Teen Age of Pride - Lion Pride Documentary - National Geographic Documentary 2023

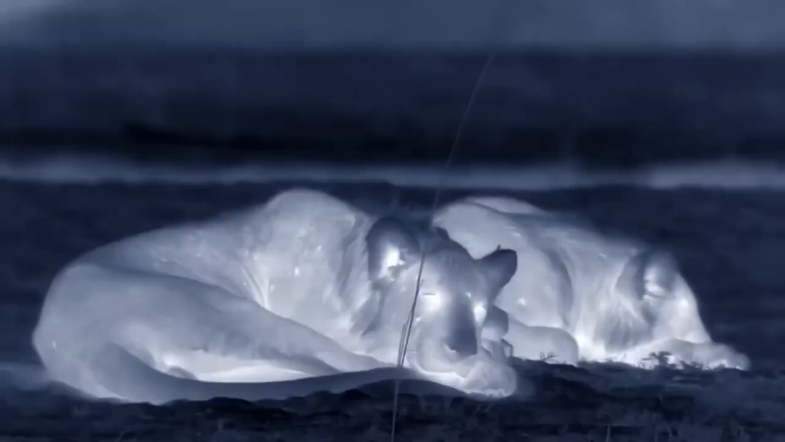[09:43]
Lions are meant to be nocturnal, active at night. But they're teenagers.
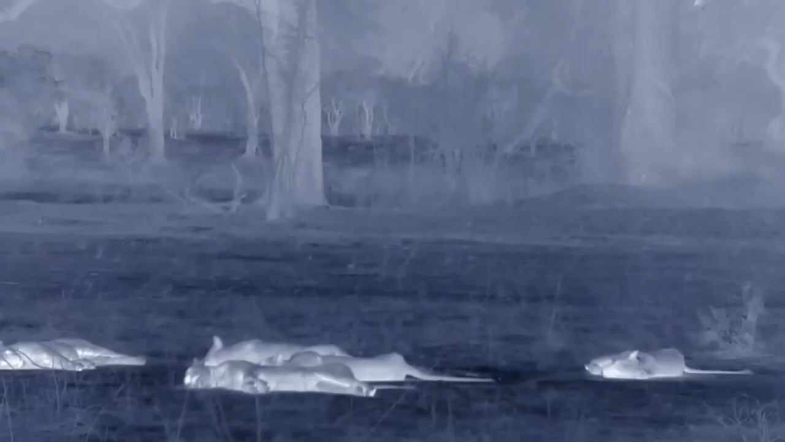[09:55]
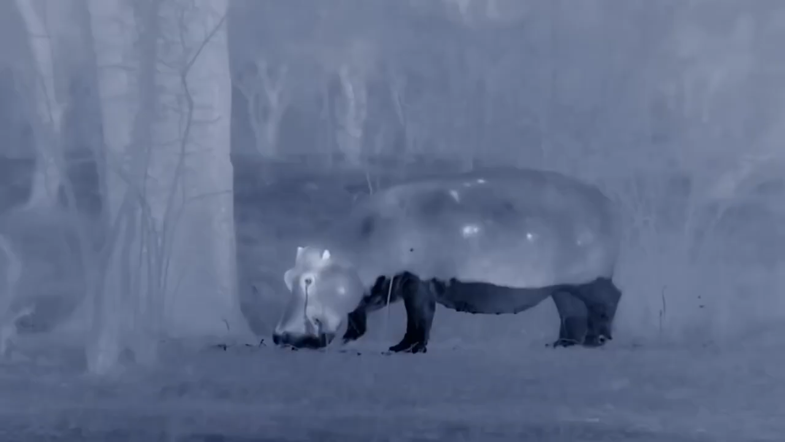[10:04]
The hippos are braving the land to feed.
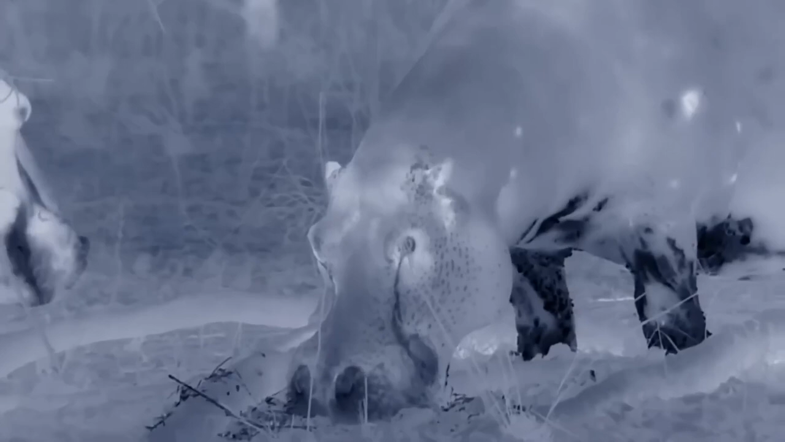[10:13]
They graze and eat fallen fruit through the night.
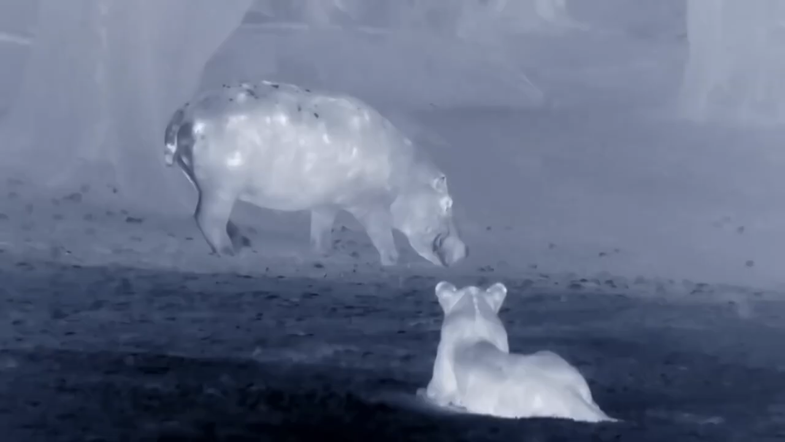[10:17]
For hungry lions, 3 tons of slow-moving meat is just asking for trouble.
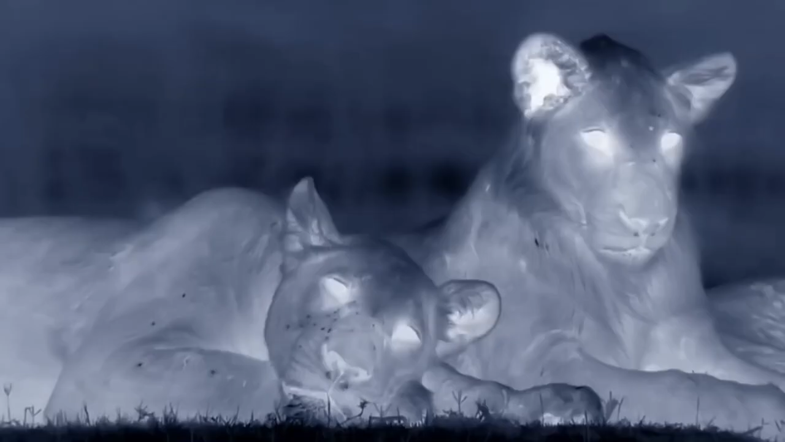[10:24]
This time, if they work together,
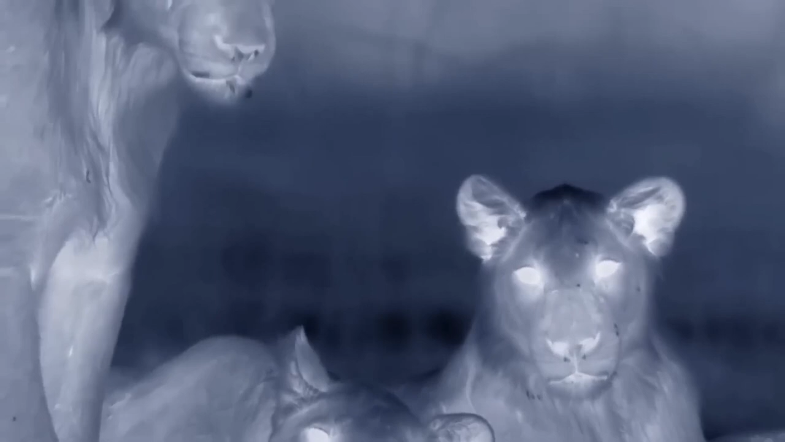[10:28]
so many lions should be able to take on one hippo.
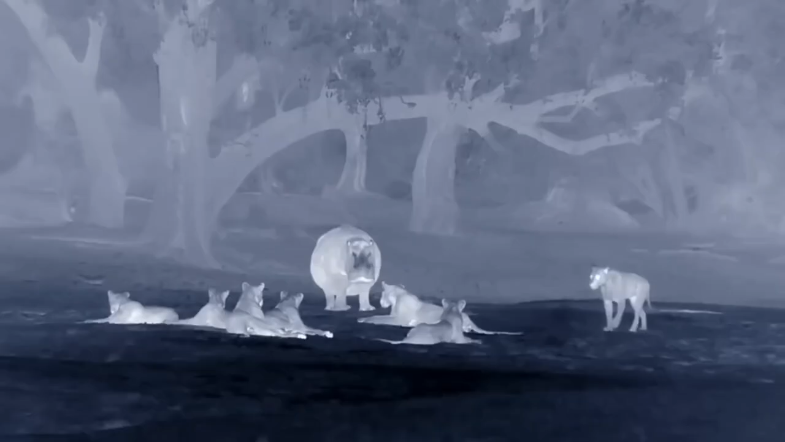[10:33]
Yet the hippo is more intimidating than they are.
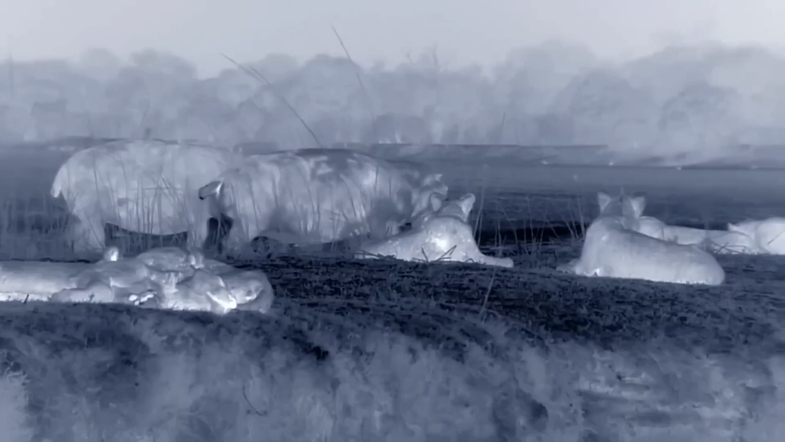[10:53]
Teenage lions have attitude too, and they spar with the hippos like matadors with bulls.
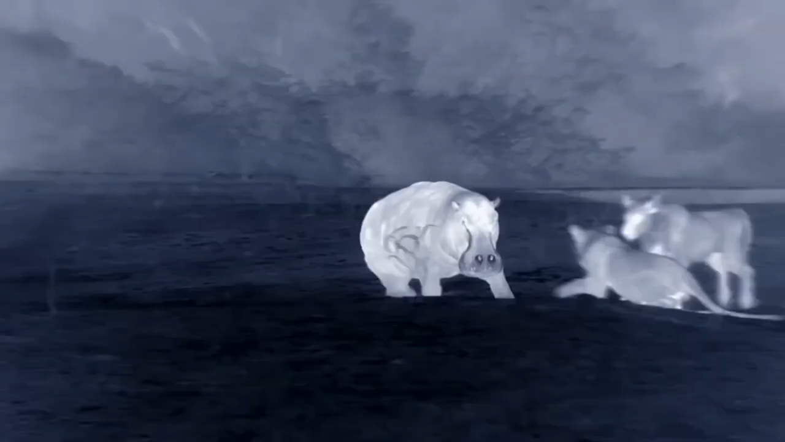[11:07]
For the lions, it's part game and part lesson.
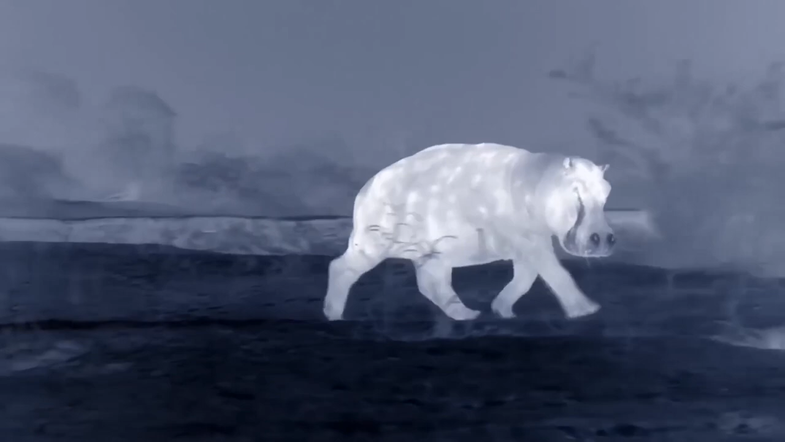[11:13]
Experienced lions rarely hunt adult hippos.
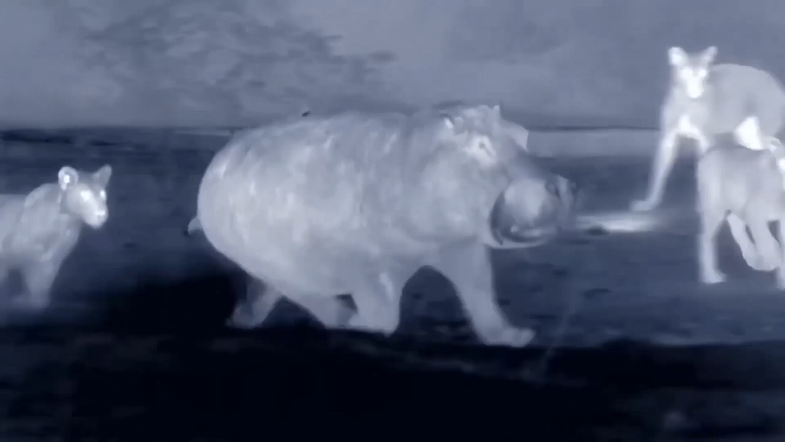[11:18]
They're too dangerous. But the teenagers keep trying.
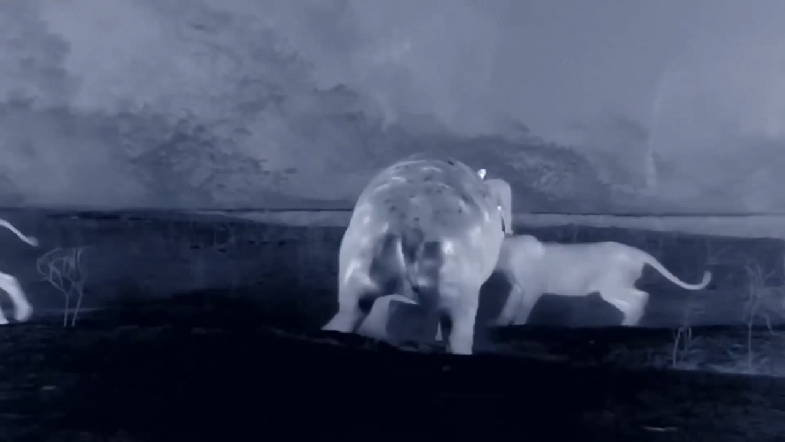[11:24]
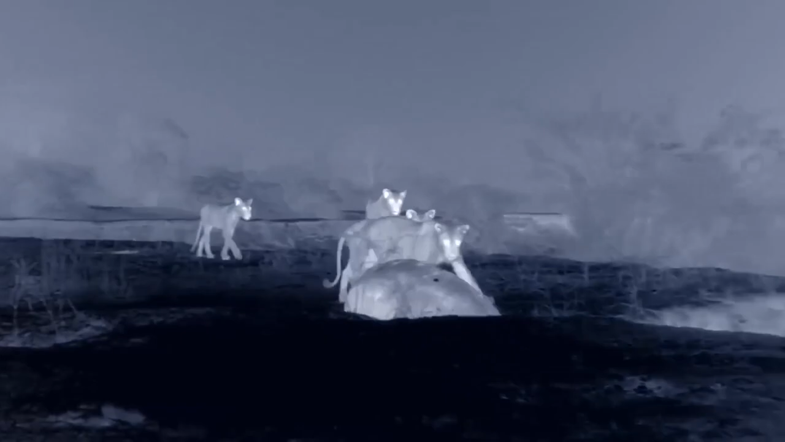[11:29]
They'll eventually learn to look for calves or injured adults, which are easier prey.
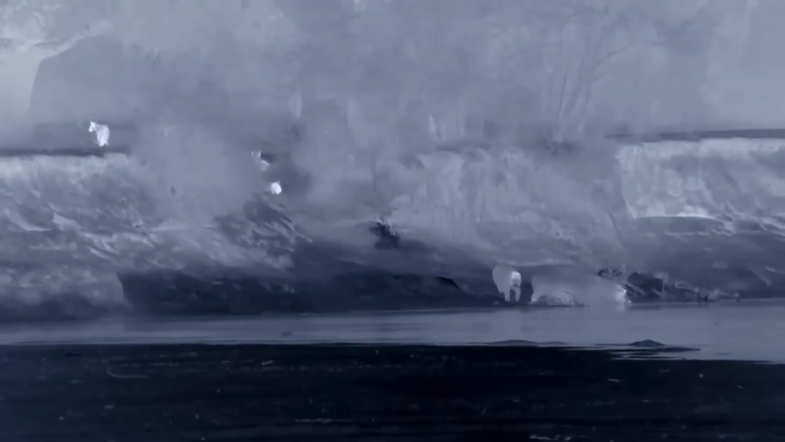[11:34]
After taunting the hippos, the big sister leads the class inland.
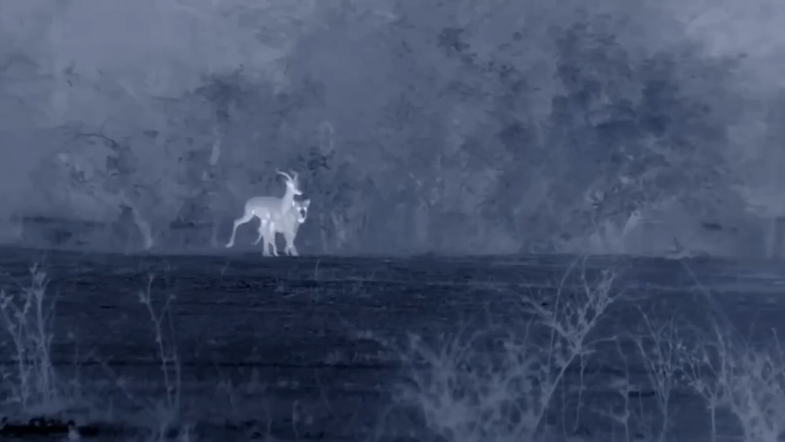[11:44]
Hunting antelope requires specialist teamwork, and they practice most nights. They spread out.
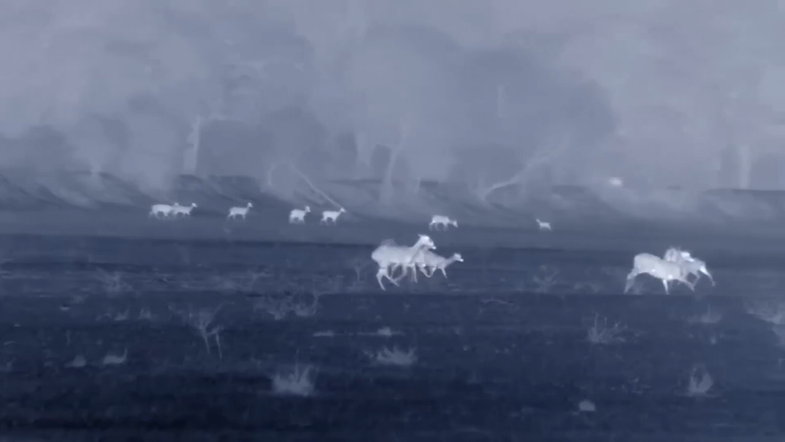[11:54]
The idea is to drive an impala or a puku into an ambush. Antelope are faster than lions, and they work together too, alarm calling. It's time for the teens to test their strategy.
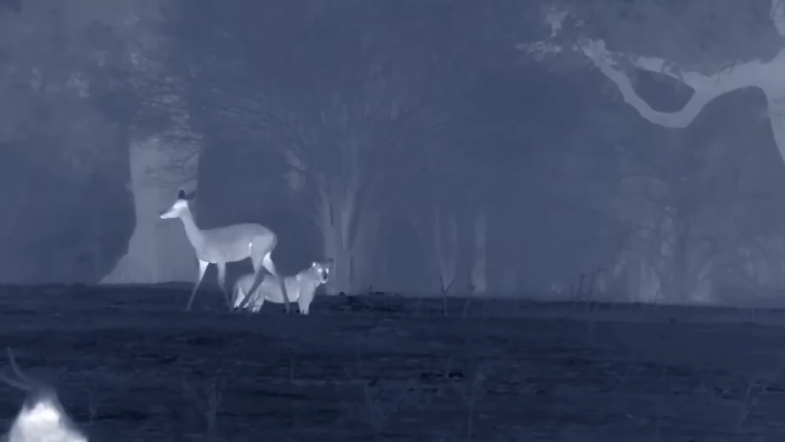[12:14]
Lions assign themselves different jobs in the hunt. Some become wingers, left or right. Others, part of the charge or the ambush.
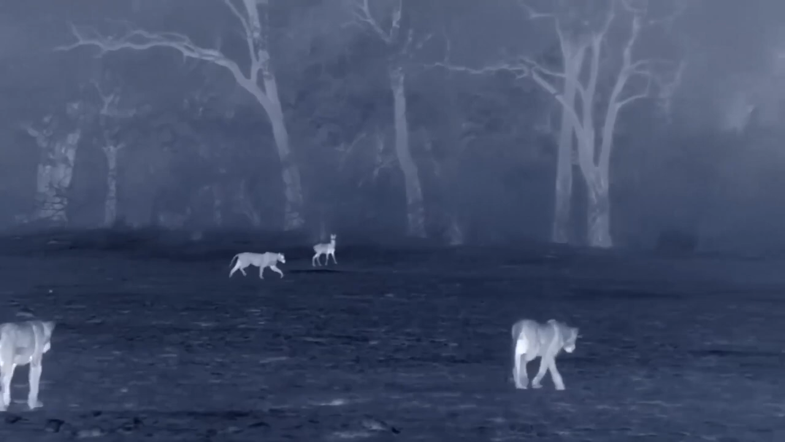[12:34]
Teenagers are working out what their jobs are.
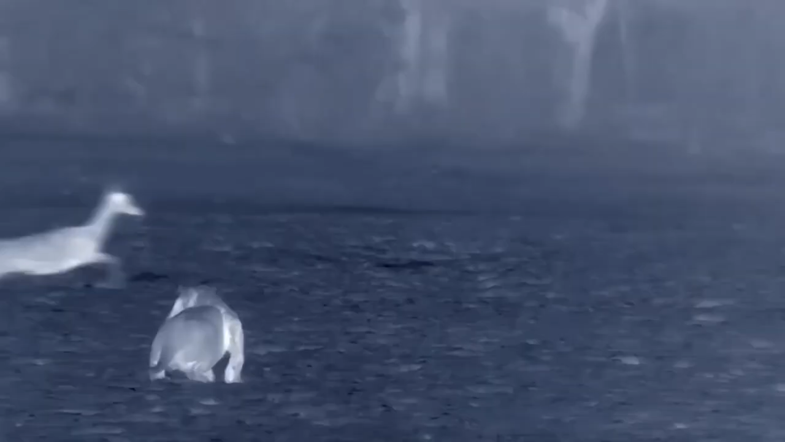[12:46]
The three brothers coordinate well, but they've not caught anything yet.
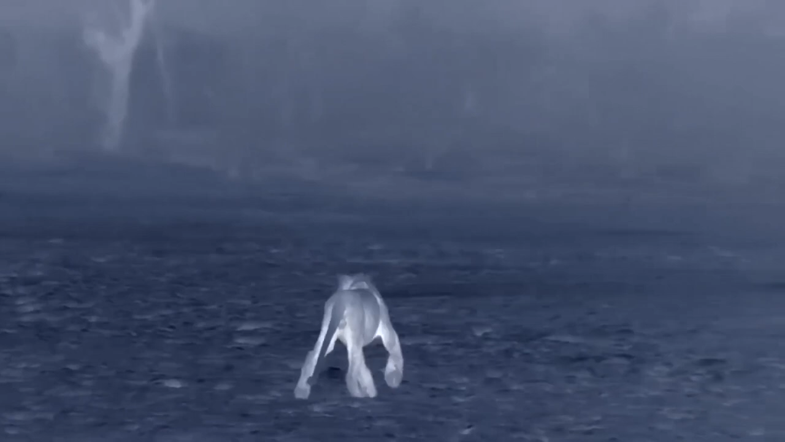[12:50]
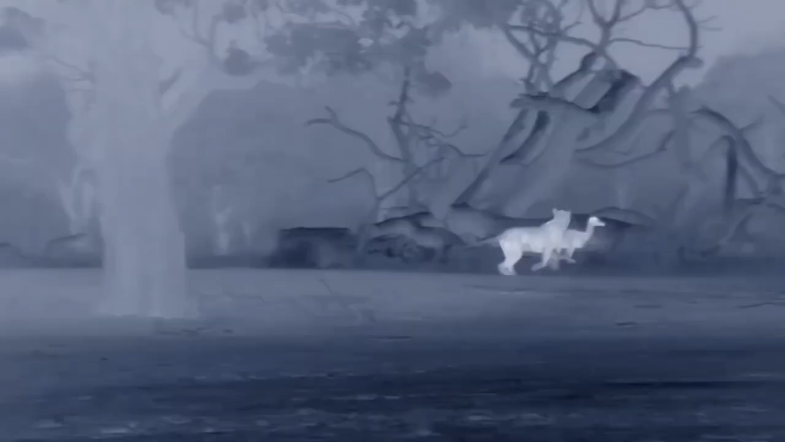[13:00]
The elder sister drives a puku straight towards them.
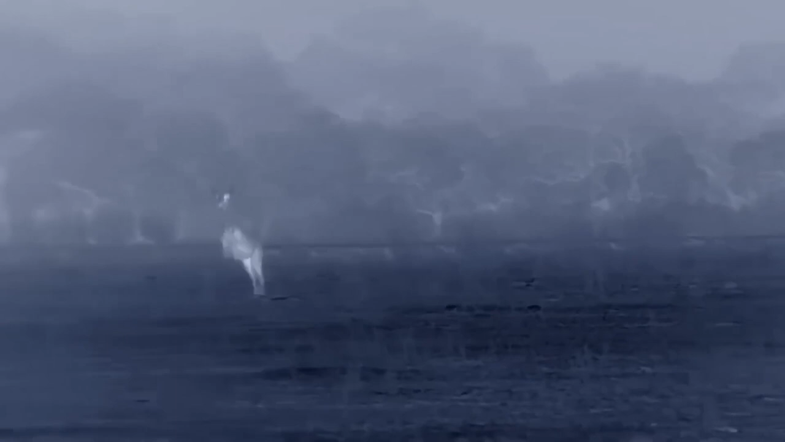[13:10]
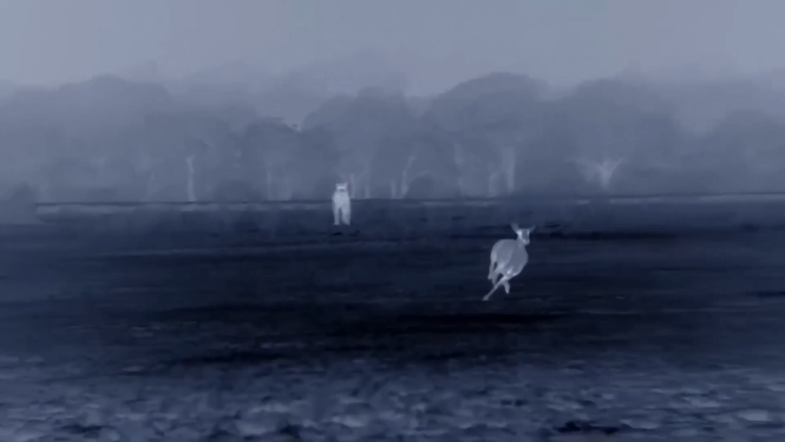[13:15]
Miss the ambush.
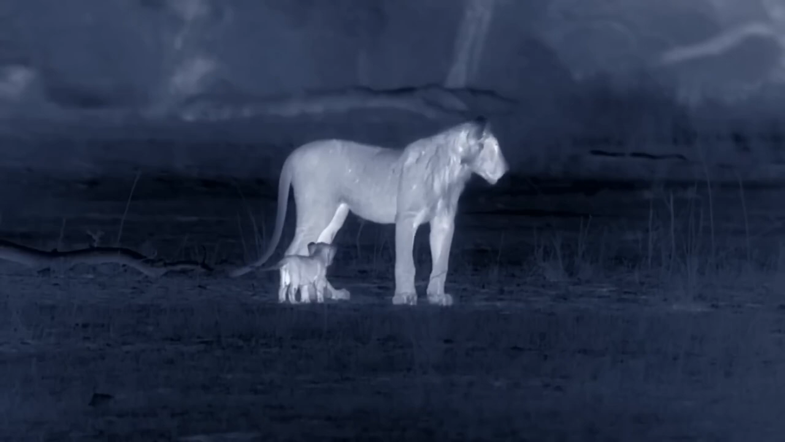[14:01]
They stop hunting. The rest of the pride can't be far away.
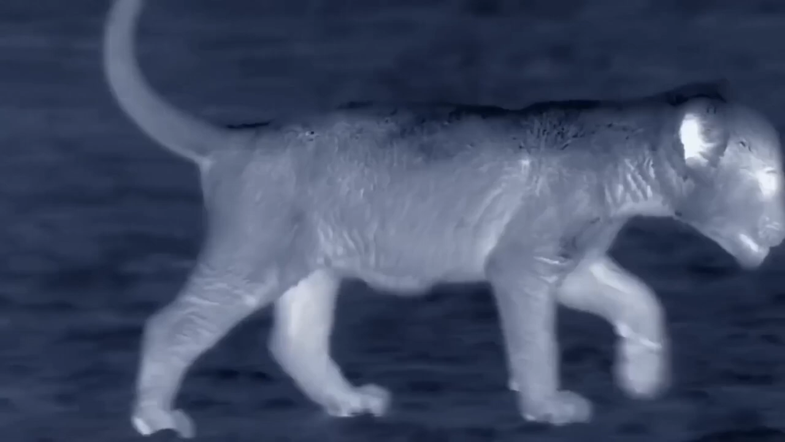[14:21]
But the cub's older siblings may not give him the safety he seeks.
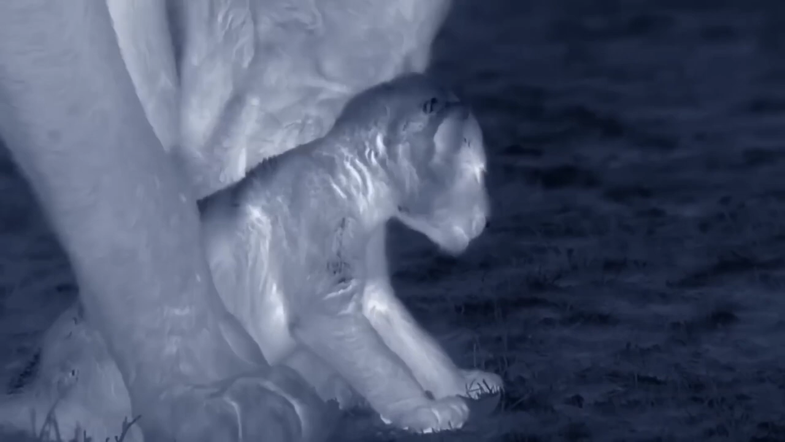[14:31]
Teenagers play rough. There's still resentment towards the cubs.
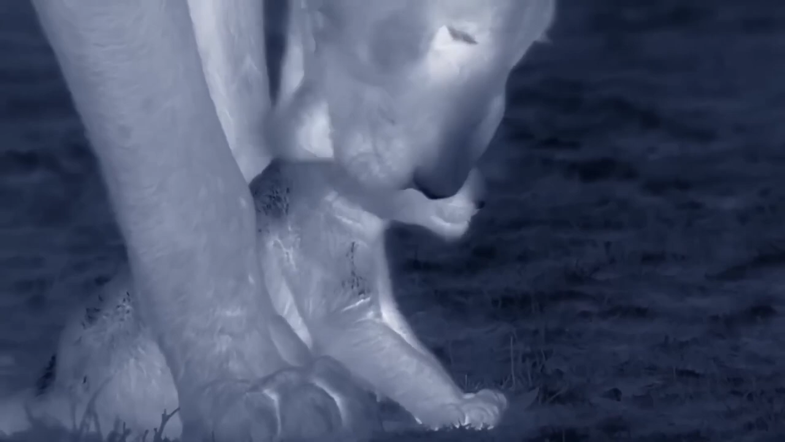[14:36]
Jealousies within a family are normal. Before the cubs came along, life was better. And now they wait at the back of the queue. Adolescents have many conflicting instincts.